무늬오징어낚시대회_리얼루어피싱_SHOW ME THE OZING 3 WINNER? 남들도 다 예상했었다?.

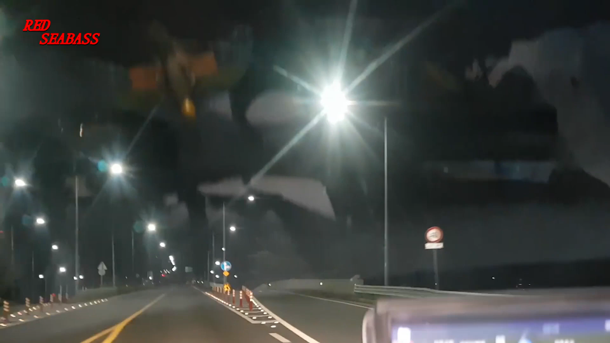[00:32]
지금 간포 매립지로 열심히 달려가고 있습니다 간포 매립지입니다 자 지금부터 접수를 받고 있습니다